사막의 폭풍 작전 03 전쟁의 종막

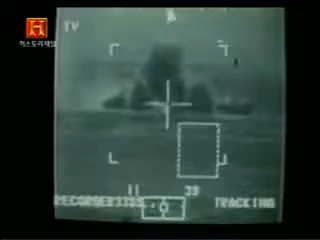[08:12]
이를 계기로 미 7군단 전 병력은 공화국 수비대 타라카나 기갑사단의 본진에 대한 총 공세를 퍼붓기 위해 진격하게 되었다.
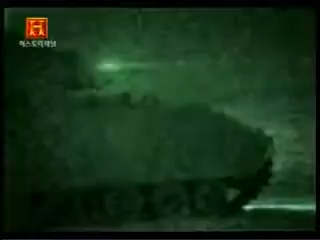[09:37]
특히 야간 적외선 투시를 통해 열로 적 탱크를 추적했다.
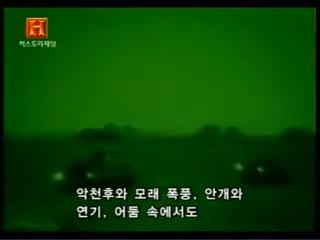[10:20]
and to see at night gave us the capability that enabled us to continuously surprise the Iraqis at the tactical level.
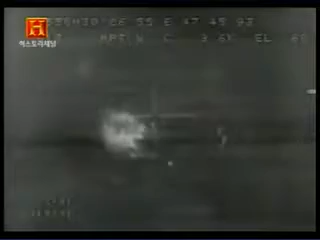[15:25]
대열의 선두와 후미에 폭탄이 떨어지면서 이라크군은 도로상에서 진퇴양난에 빠지고 말았다.
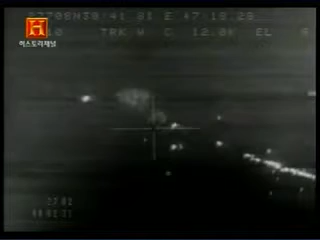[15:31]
The headlights all went out. But because of the reflections of the oil fires and the twilight cast by the low clouds,
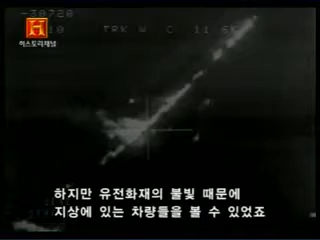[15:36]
I was able to still see all the vehicles on the road.